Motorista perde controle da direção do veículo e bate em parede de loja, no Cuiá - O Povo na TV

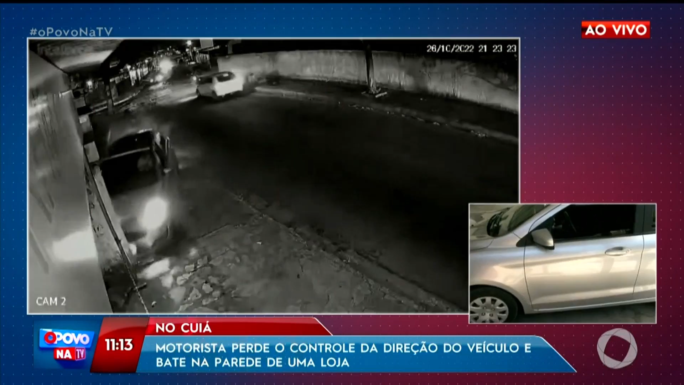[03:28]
Ele disse que passou mal quando estava passando aqui nesta avenida, aqui no Cuiar, e perdeu o controle do carro e bateu.